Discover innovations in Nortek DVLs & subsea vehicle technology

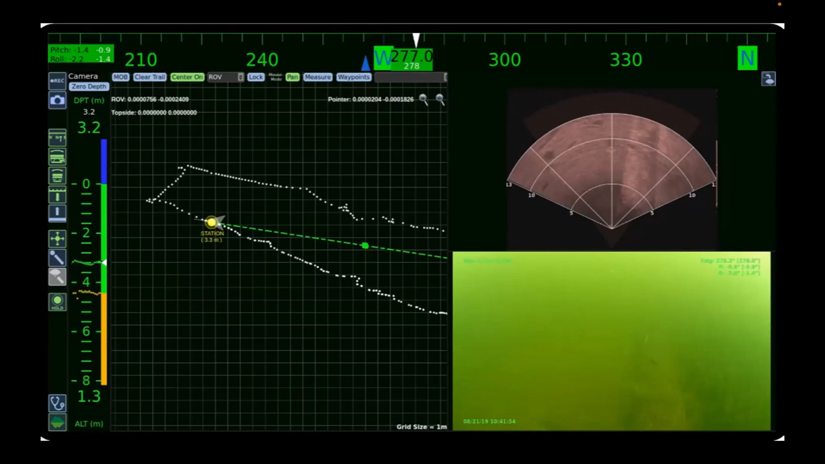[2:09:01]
um cad models can be or 2d cad models can be referenced on the back there as well um so that really um allows you to that's that's the main pilot screen um and from there we can do um the mission view so you can create a mission